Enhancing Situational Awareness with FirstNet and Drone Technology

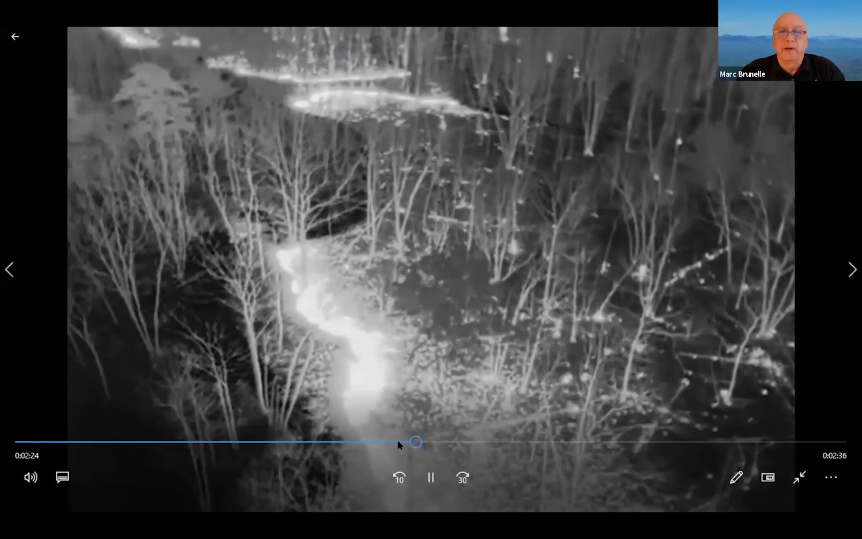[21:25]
This was a wildfire that we had in the county. And I would draw your attention.
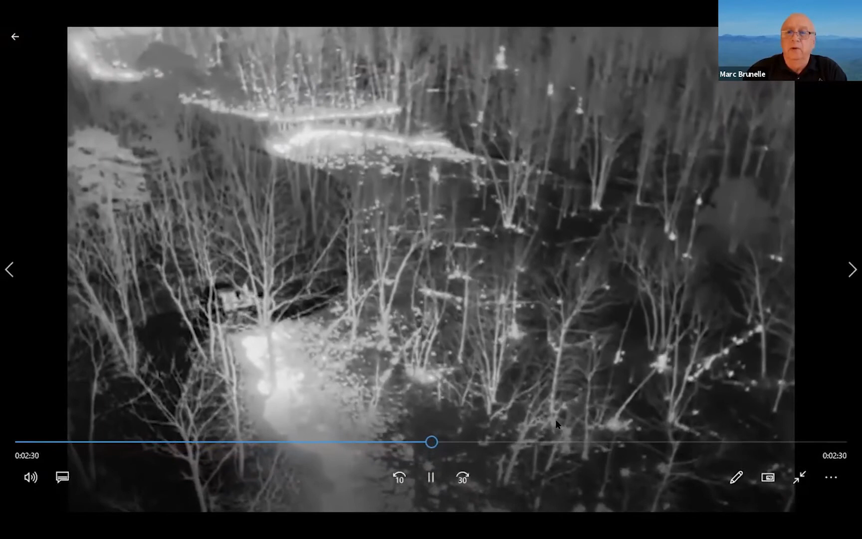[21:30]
I don't know if you get to see my cursor, but there's a tractor bulldozer pushing material here. We have an individual walking here,
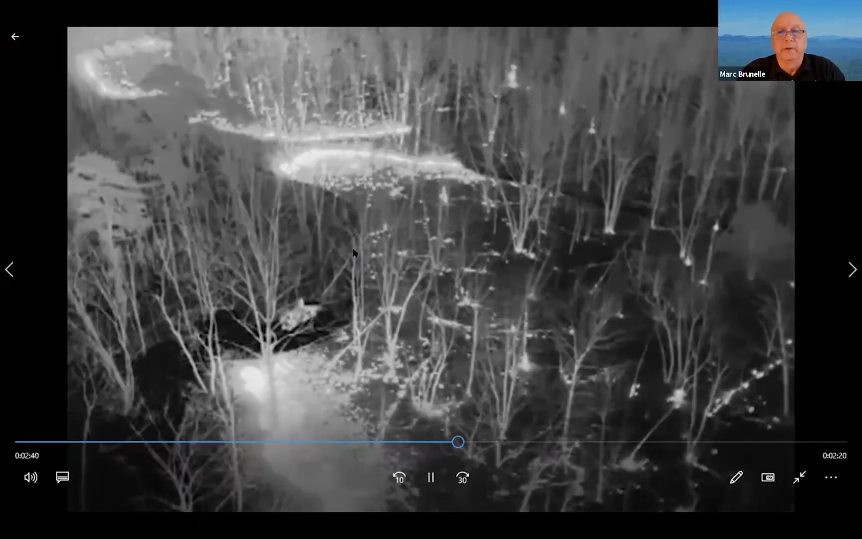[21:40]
and we were using a FLIR that night in order to see where the fire was moving. That was very helpful to the first responders as the
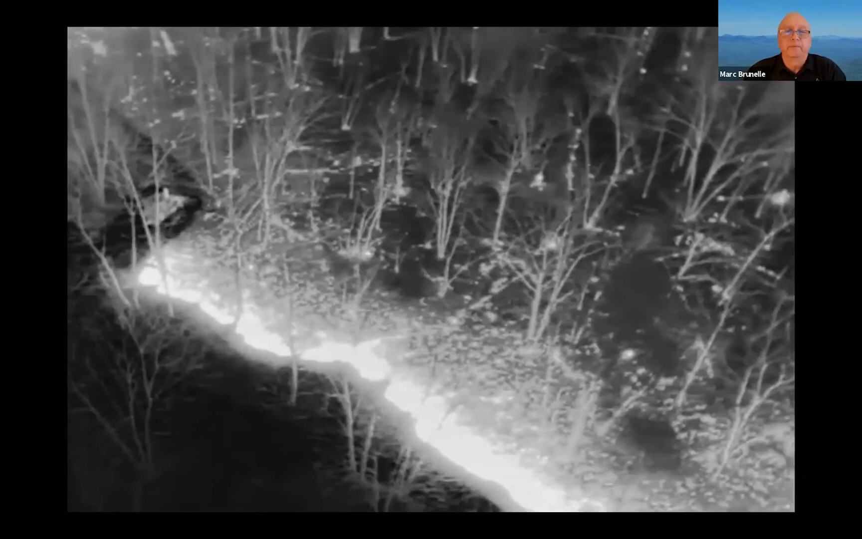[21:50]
fire was actually moving fairly quickly. Then we had some storm damage on the coast.